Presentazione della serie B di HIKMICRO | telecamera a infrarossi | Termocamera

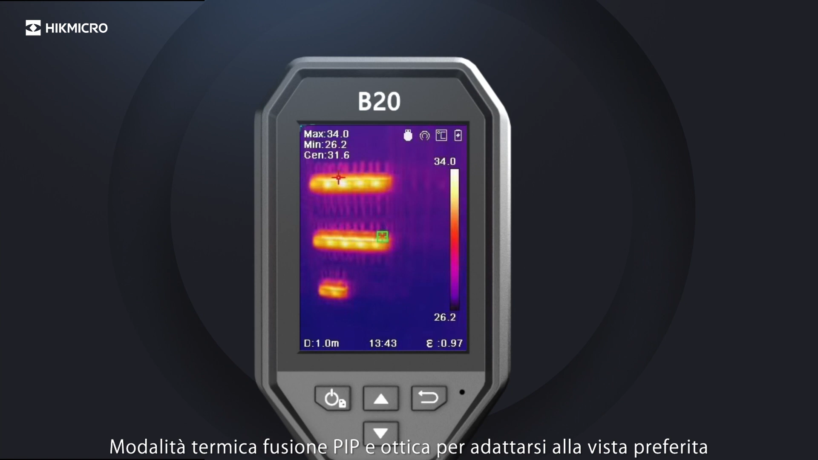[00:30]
Thermal, Fusion, PIP and Optical to suit your preferred view.
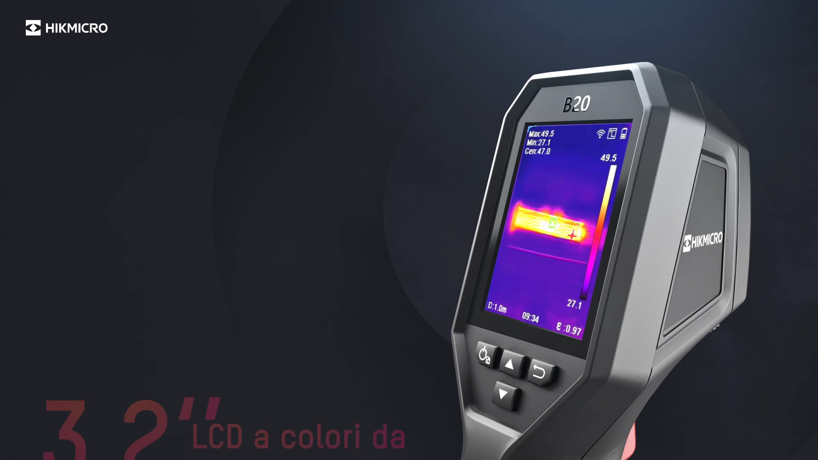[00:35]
3.2 inch LCD screen, 75% larger than other products in their category.
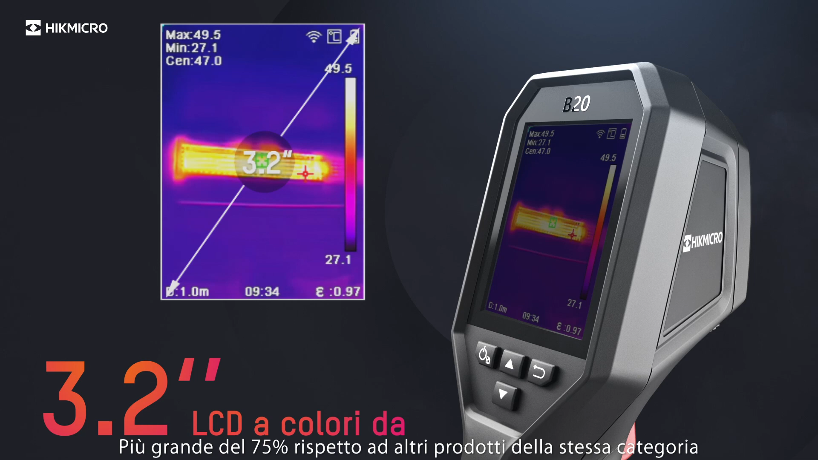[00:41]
25Hz delivers smooth videos and measurements
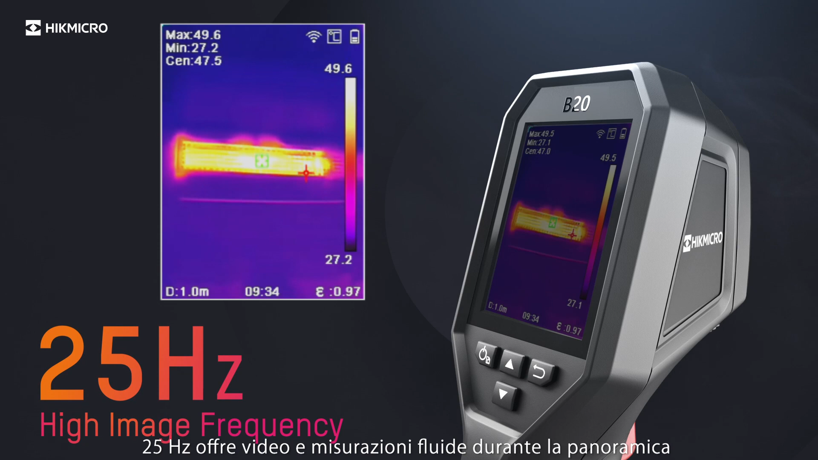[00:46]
while panning across scenes or viewing moving targets. Automatic switching of temperature measurement range.
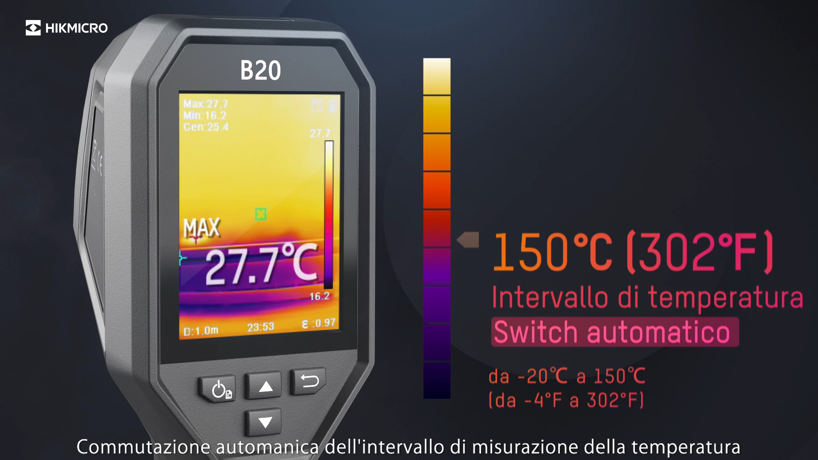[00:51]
On screen: max 27.7°C
Full screen measurement of high and low temperature.
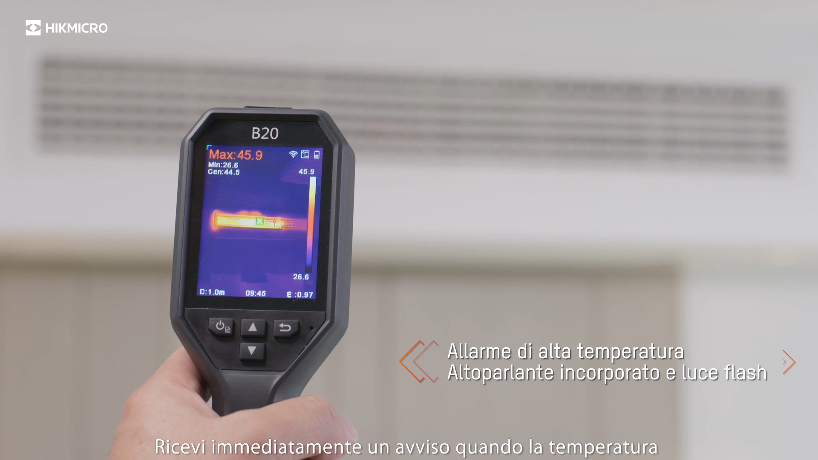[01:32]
Be instantly alerted when the temperature exceeds the preset alarm value.
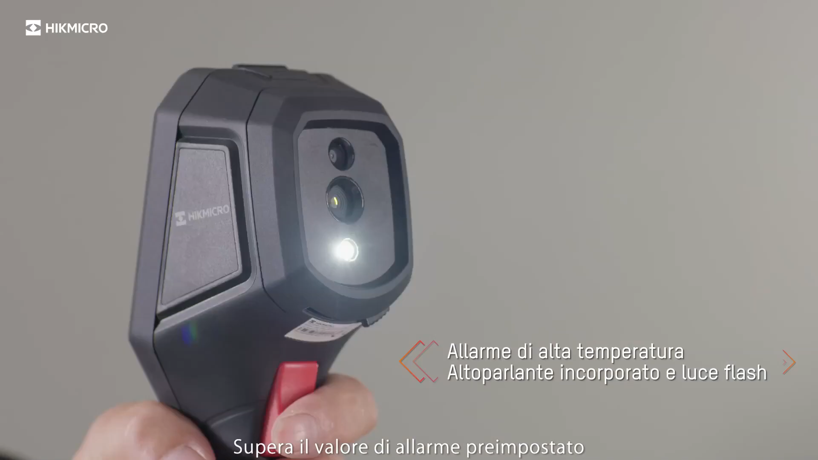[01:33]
Just pull the trigger to capture the thermal image.
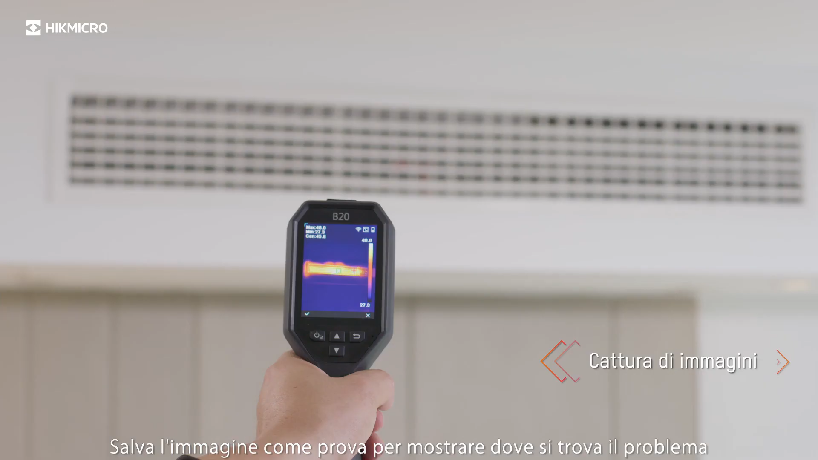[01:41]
Save image as evidence to show where the problem is.
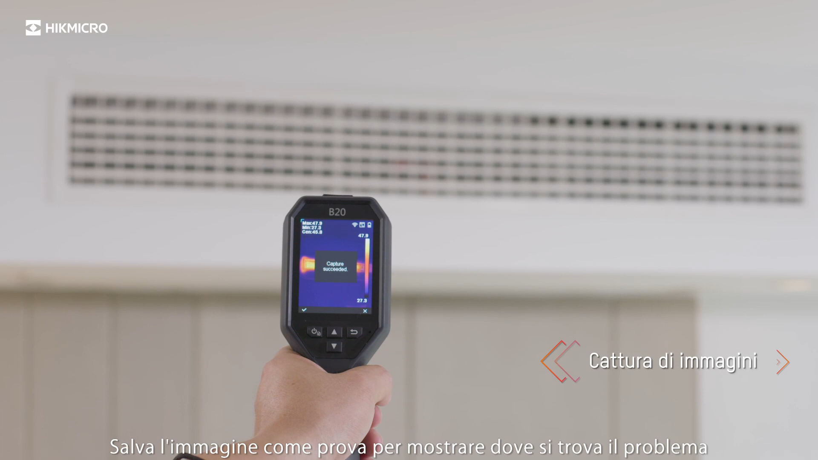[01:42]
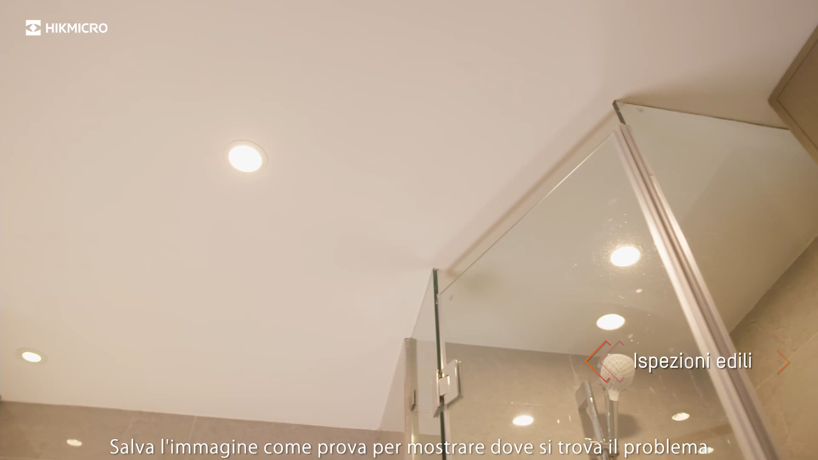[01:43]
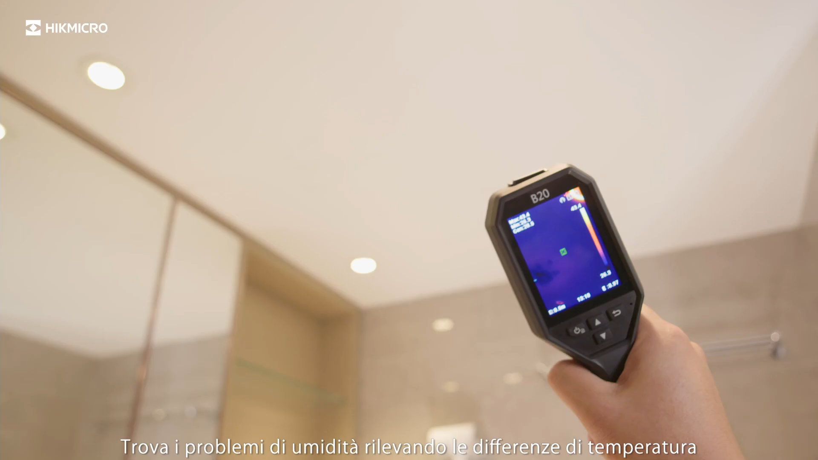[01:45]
Find moisture problems by detecting temperature differences.
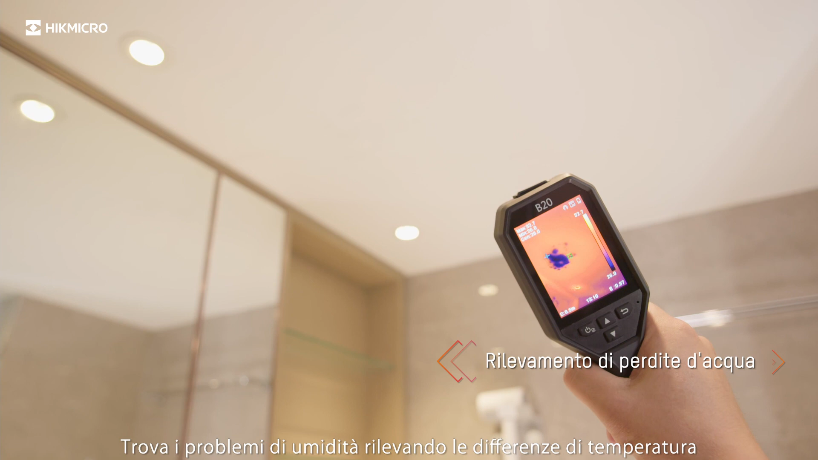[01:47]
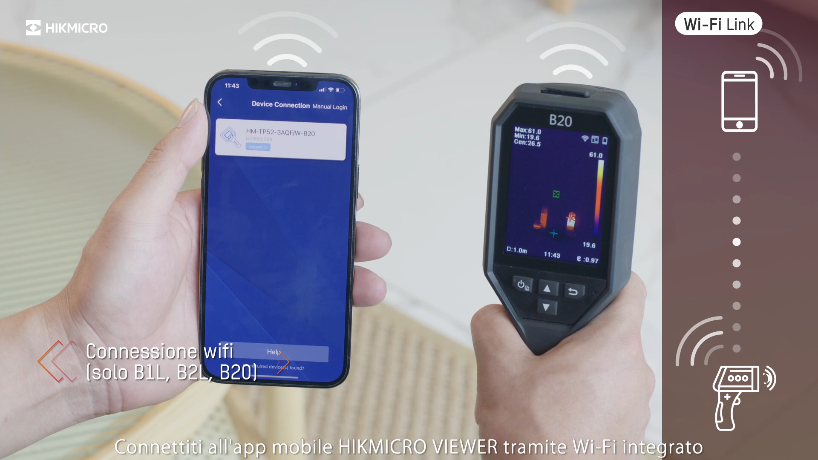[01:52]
Connect with Hype Micro Viewer mobile app via built-in Wi-Fi. Rapidly share images.
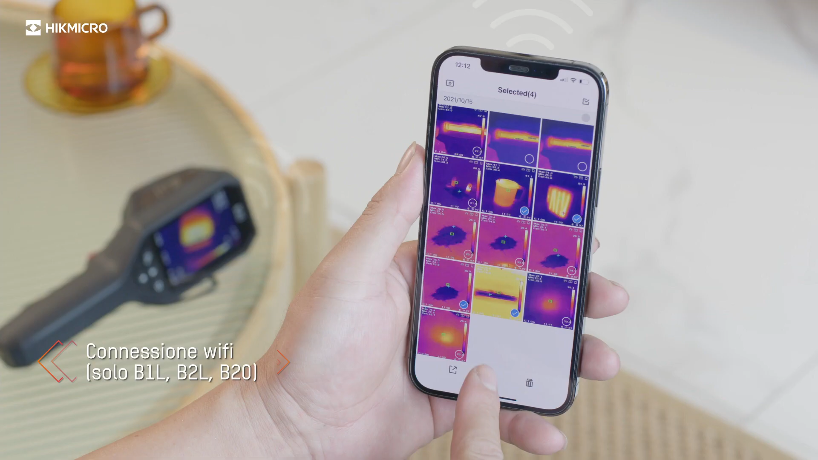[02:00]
And generates inspection reports in real-time.
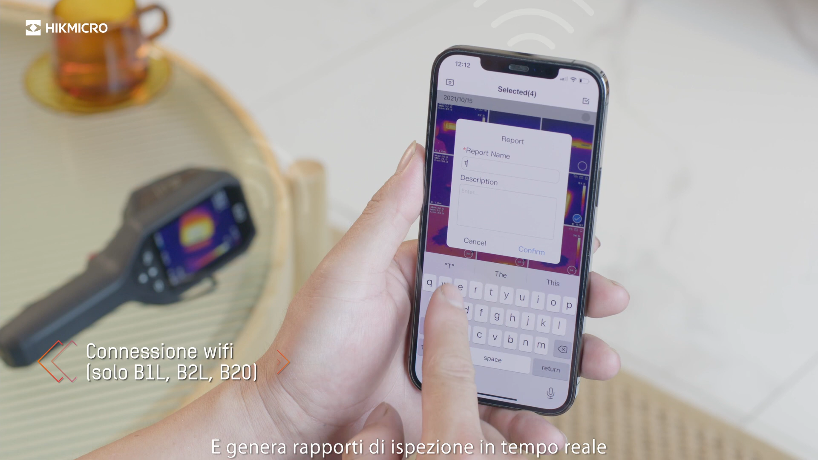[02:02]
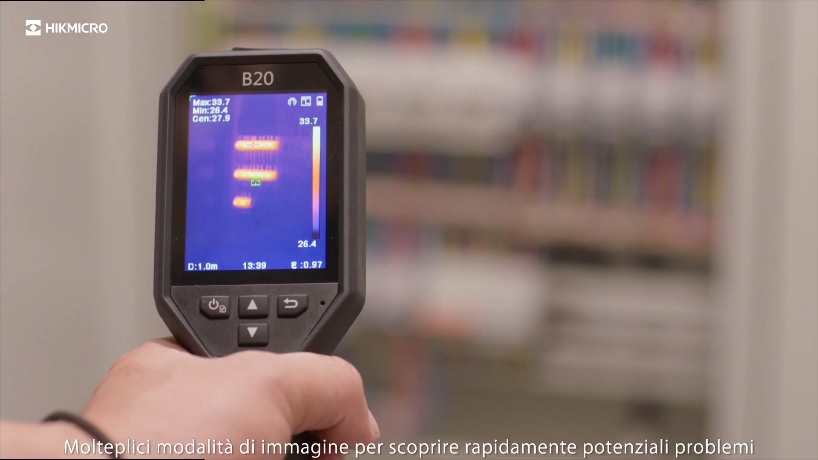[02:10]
Multiple image modes for discovering potential issues quickly.